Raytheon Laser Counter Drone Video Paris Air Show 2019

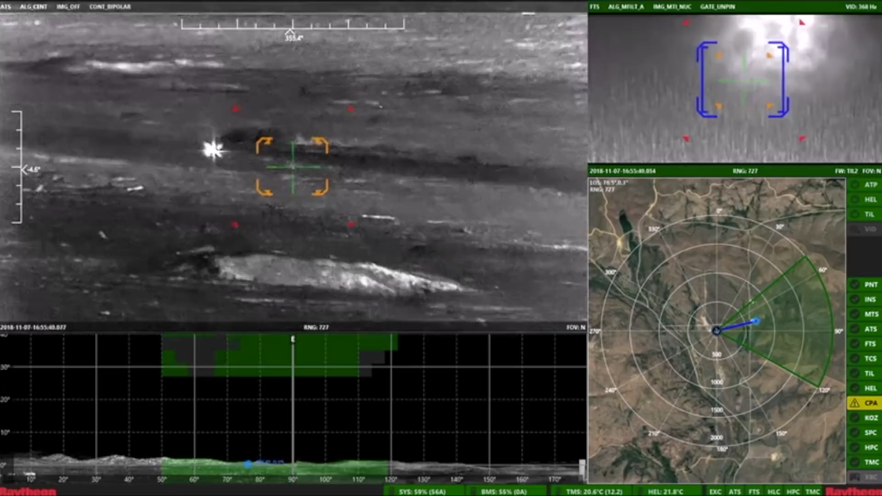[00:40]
invisible, and precise beam of light to actually burn holes in targets at range.
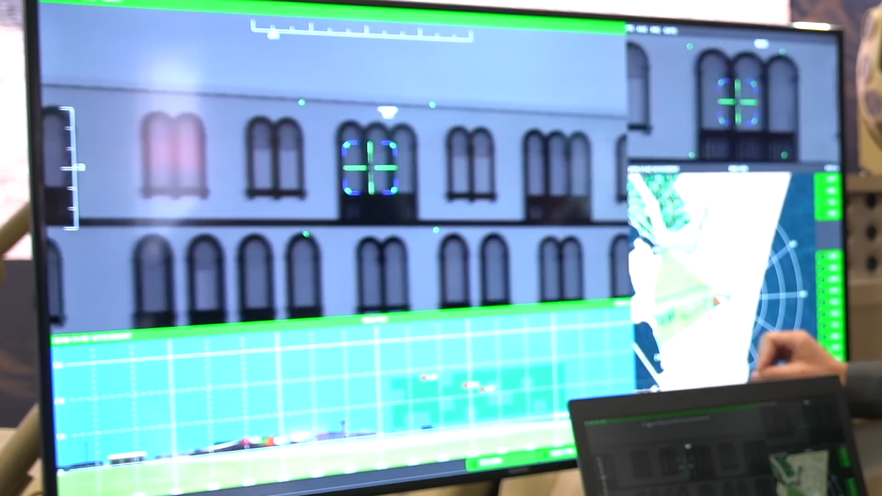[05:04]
which very specifically tell you when you can fire and when you cannot. So if you see this area in the sky, all the targets in the green, the system will allow me to fire.
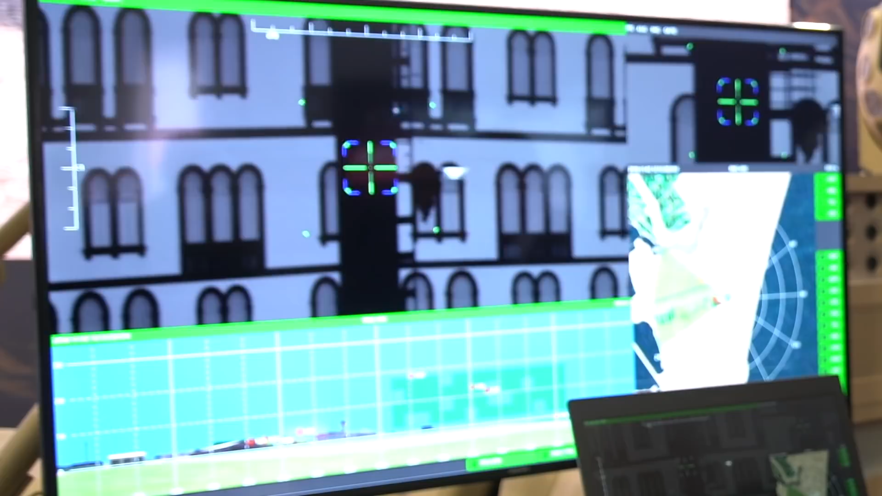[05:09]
If I try to move to a target which is too high and not in that green, the system will automatically stop me from firing.
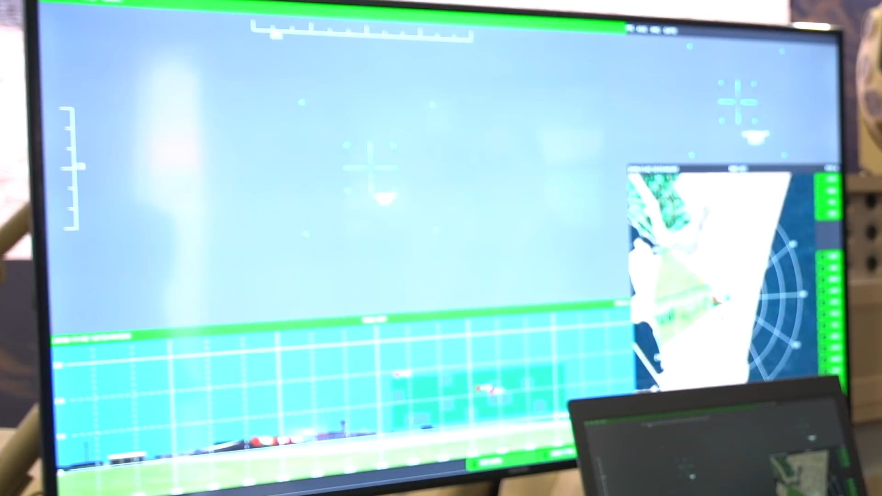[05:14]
I'm holding the trigger and it won't fire. Okay. So you basically built in rules of engagement. Absolutely.